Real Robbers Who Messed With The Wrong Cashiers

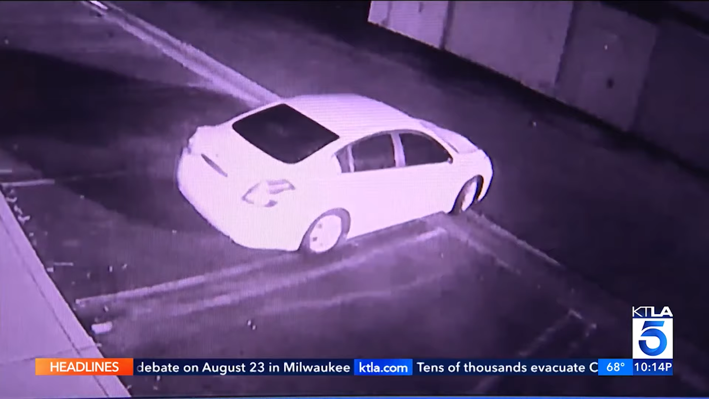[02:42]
But before he could catch him, the robber jumped into the waiting car which sped off.
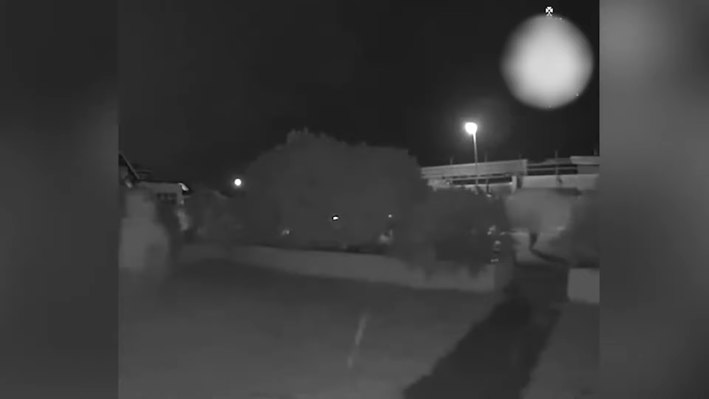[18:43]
A neighbor, hearing the commotion, came out to help hold the man until the police arrived.
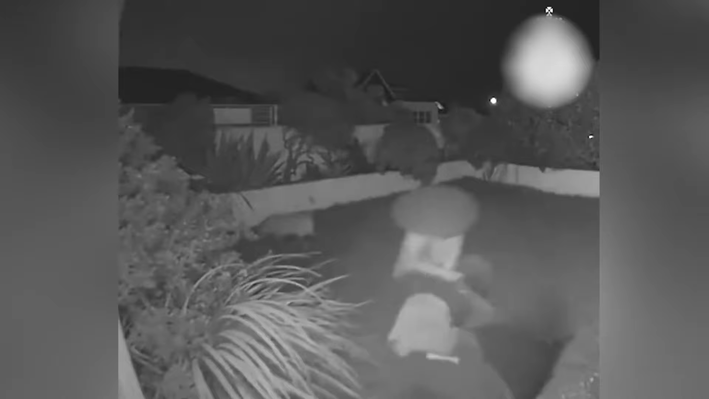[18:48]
The man, who was identified as 32-year-old Samuel Brown, was soon arrested.